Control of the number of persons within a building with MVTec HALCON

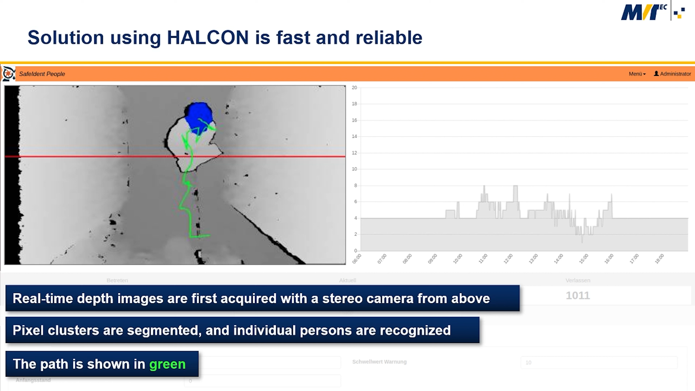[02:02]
pixel clusters are segmented and individual persons are recognized based on their characteristic appearance on the depth image. Using a tracking method, the found persons are assigned waypoints spanning several images to create a path that represents their movements. The path is shown in green on the slide.